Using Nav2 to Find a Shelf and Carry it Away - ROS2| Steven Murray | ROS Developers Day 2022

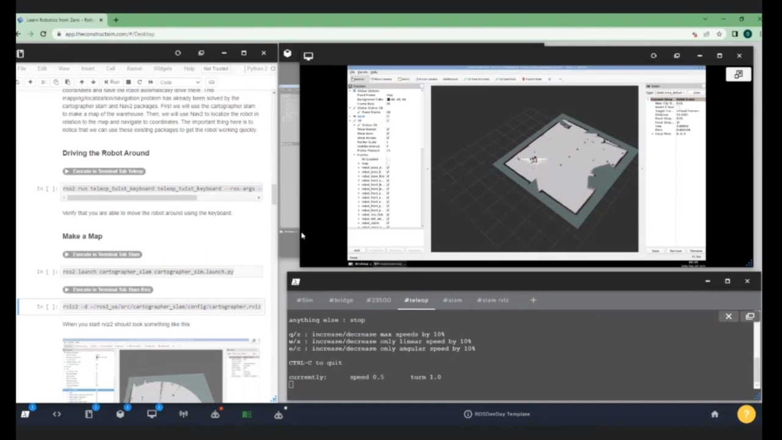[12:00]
And as you can see, we have a map, roughly, of what's going on. So now that we have a map, the next step is to save it. If you didn't get this step for whatever reason, I think you'll be okay. You probably already have files in the ROS check. But if you want to use your map that you've just made right now, you can run that map, the saving map command.
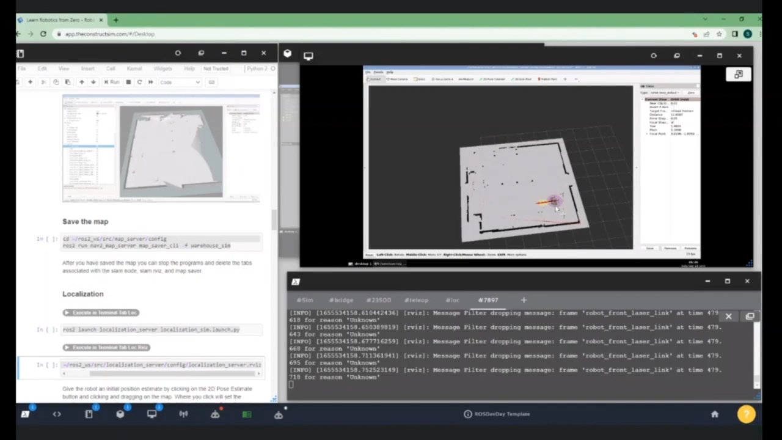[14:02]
So you need to give it a rough idea of where the robot is. I'm just going to guess over there. Okay, so now you'll see this red is the data from the laser. And you can see it's not very well lined up with the world because I gave it a bad estimate. But that's okay because we can use this teleop command. And I think it works really well if you spin the robot around. So as we spin the robot around, you can watch the map, the laser shift to align with the map. So we've seen that localization works.
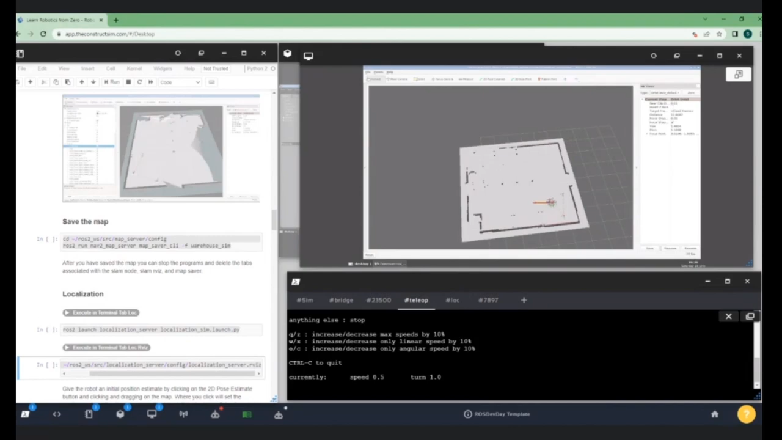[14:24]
We can drive the robot around, see the robot is keeping track of where it is in the warehouse. You can. Okay.
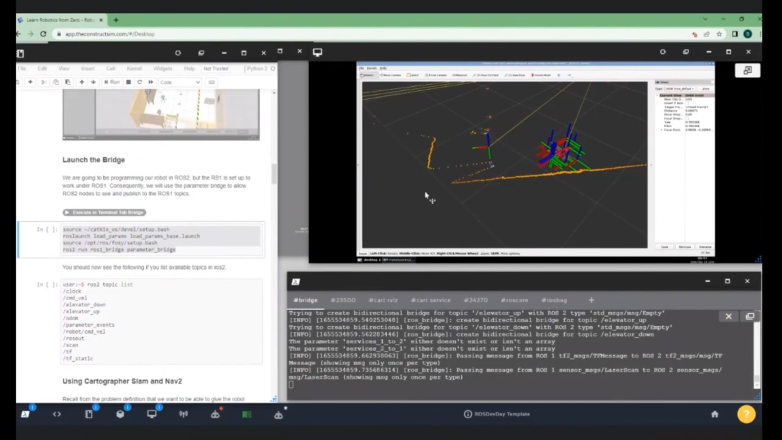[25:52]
So we can see this looks very different from what we were seeing before. Before we had these nice, perfect red for the walls and pink for the cart. And now you can see real life, real laser, bit messier. I mean, we can still see these high intensities for the cart, but it's different.